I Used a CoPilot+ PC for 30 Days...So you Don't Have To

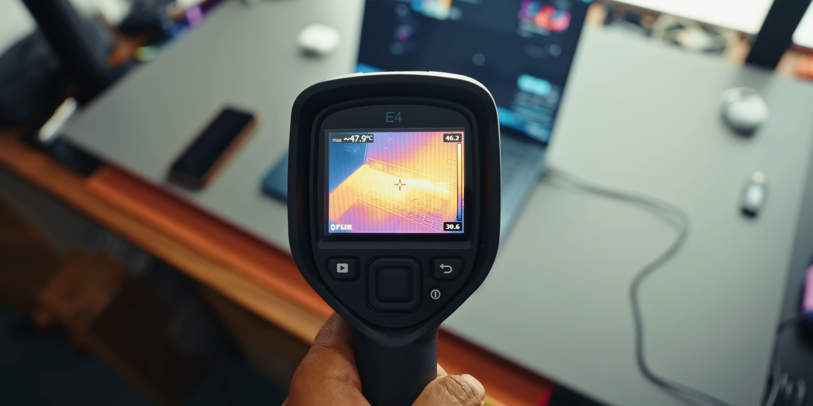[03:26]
On screen: max 47.9°C
seriously here's the thermal image so
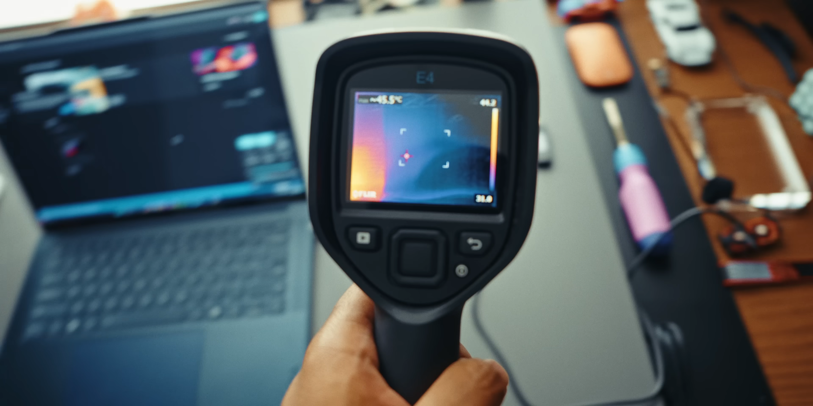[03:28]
you can get an idea of how bad it gets when charging